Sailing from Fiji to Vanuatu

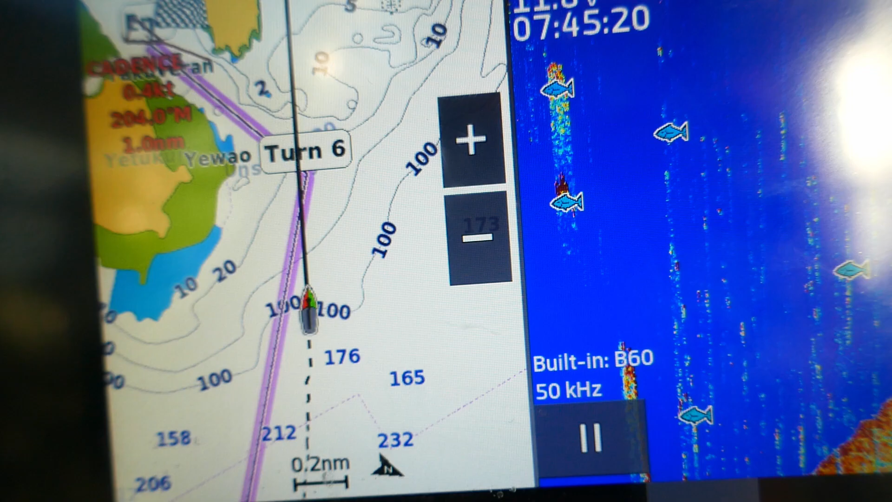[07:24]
And as we left seas kilometres deep, our depth finder found the bottom again.